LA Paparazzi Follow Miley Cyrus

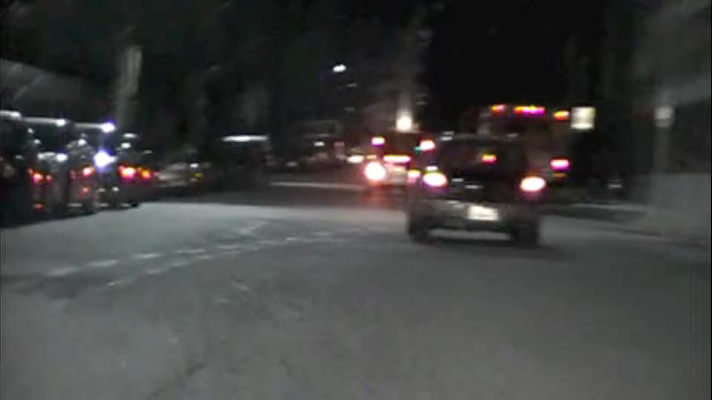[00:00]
nice cars in the front though. Make alright, make alright. I know.
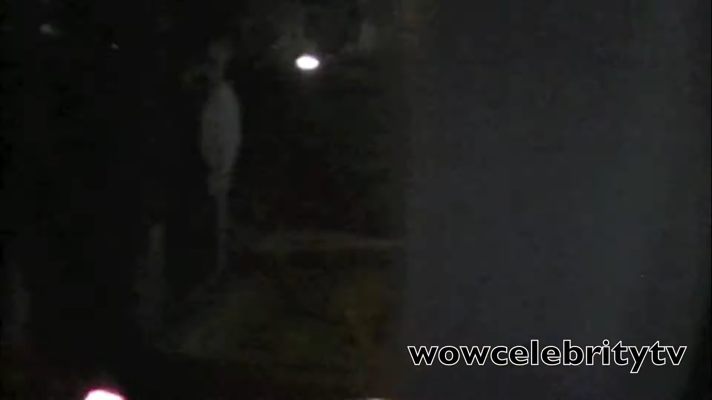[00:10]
It's something J something 2. I know that much. I know, white BMW.
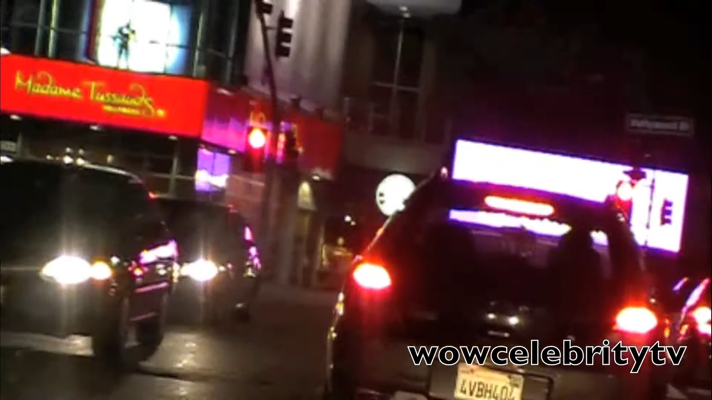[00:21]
I can't see your car because of this one. I guess she has her hand out the window saying, fuck you. Huh?
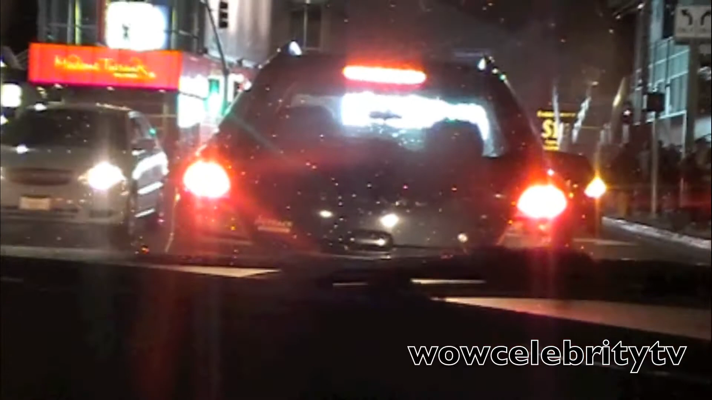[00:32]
No. No. Just keep it steady. And just like zoom all the way out. Ran over those people. Oh, J242.
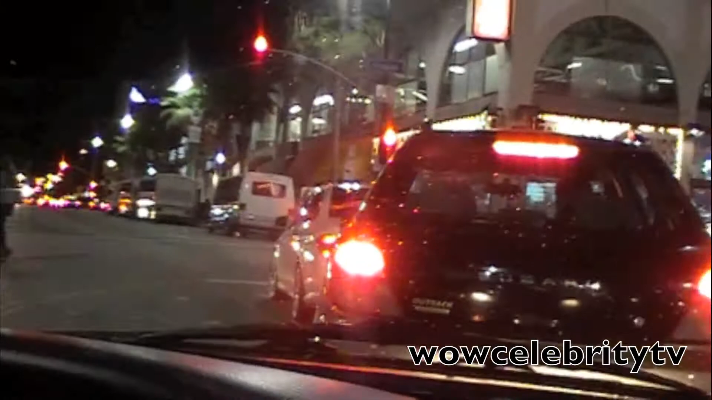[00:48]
These ones are burned. You think so? No. These guys are experts at falling. Is that her? Smoking a cig? Maybe. No, I think she's driving. Oh my god, this is the real life of a pap. Take that shit off though, overdrive or whatever. No, dude. So it could go faster.
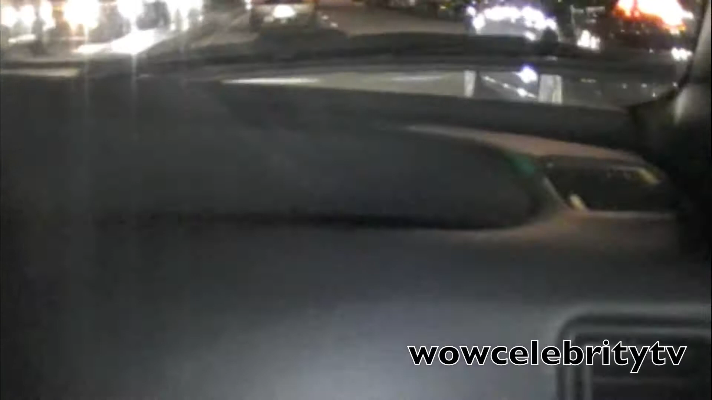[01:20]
Leave it. Oh shit. Got that shit? Yeah. Fuck, that was scary. Wow, like they're trying to avoid us.
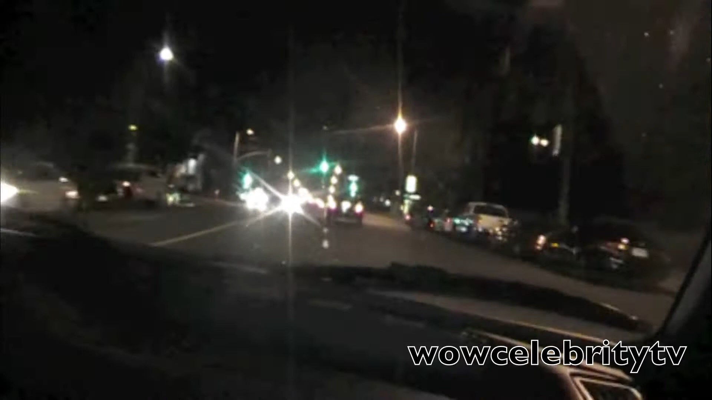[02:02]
left. Alright, just keep on going straight. Fuck, Keith, imagine you would have crashed right there. I'm not gonna crash, they fucking... Alright, just keep on driving. Relax. She's all the way over there. Where? All the way ahead. You see that Mercedes all the way up there? Way fucking up there? Yeah.
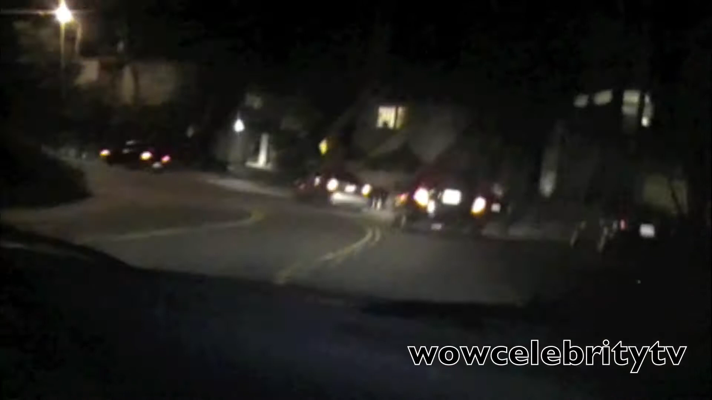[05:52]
Four people following. I don't think these two are with them. These two are not paps. I'll get the exclusive if they... They're not filming? Or the pictures? I think the Subaru one is a full just autographs. Yeah, they're autographs.
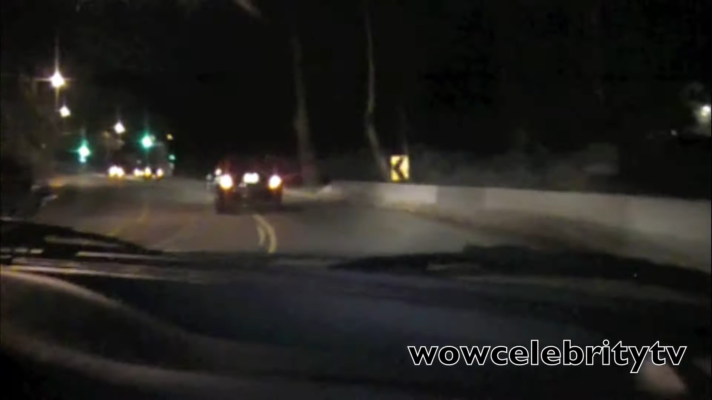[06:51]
Risk a ticket when I can see it right there, and I'll be seeing everyone turning. Are you sure these two are the followers? Yeah, too? Watch. See, everyone's. Because if she turns, if she makes a right, that's where her house is. Like, on this street, though. What was it called? You said, Mondo. Look, there's a second lane. It's not a second lane. It's to make a left. Just say you're gonna make I'm it not up.
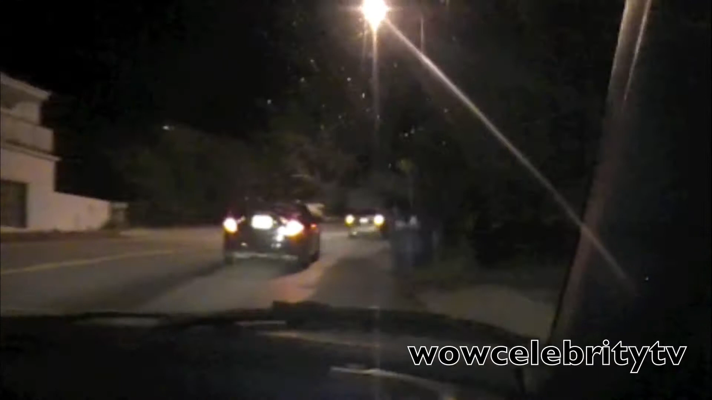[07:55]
Wow, dude. People freaking going slow as fuck.
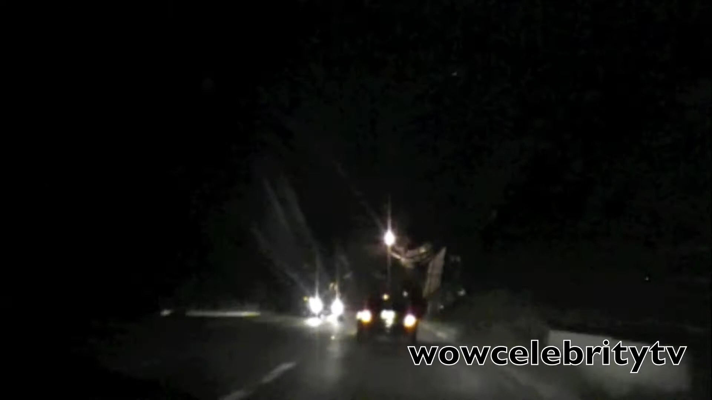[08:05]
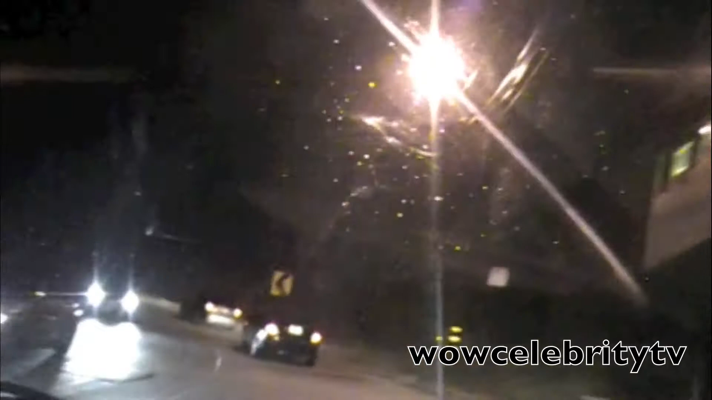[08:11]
Unless she's going to like a valley to get something to eat in the valley. Huh. Oh, they're right there. I think Mulholland Drive's coming up. If she turns on Ventura making a right, she might go home. Might.